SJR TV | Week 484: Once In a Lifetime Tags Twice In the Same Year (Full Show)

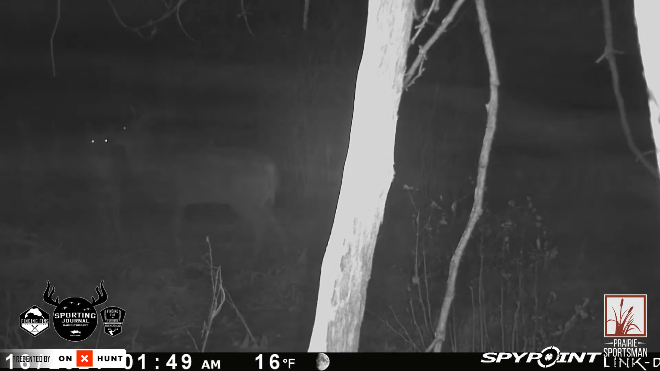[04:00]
It was blowing snow sideways. In this video in particular, that's a sheltered area right there. And look at how much wind is still blowing through there, blowing that snow sideways. And those two little bucks right there just kind of chilling. I'm sure they're like, hey, did you check the forecast? Did you know it was going to blow this much? Man, I don't have thumbs. I got no phone. What do you mean did I check the forecast? They're just trying to stay warm. They are on their feet, though, moving around, which I was kind of surprised about. And I've got a few other videos of does moving through there, too, and some other deer.